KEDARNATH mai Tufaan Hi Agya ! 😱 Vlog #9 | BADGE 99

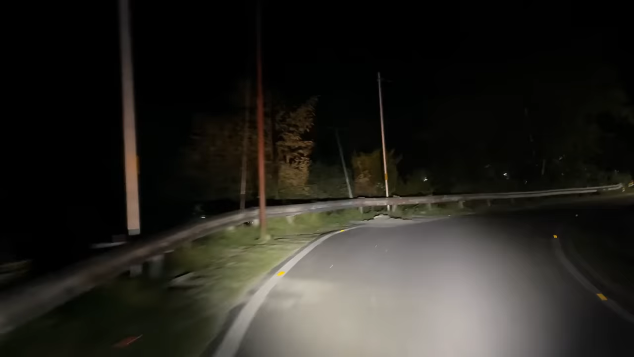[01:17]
अब आसपास देखते हैं कोई होटल मिलता है, तो पूरा जंगल का सुनसान रास्ता है।